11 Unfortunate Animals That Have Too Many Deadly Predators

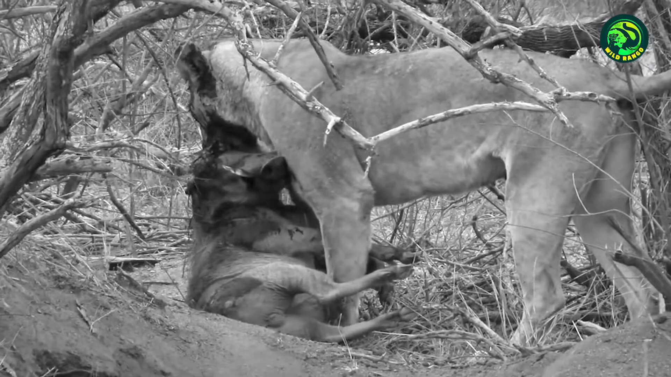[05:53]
The lioness faced almost zero resistance from the warthog. 5.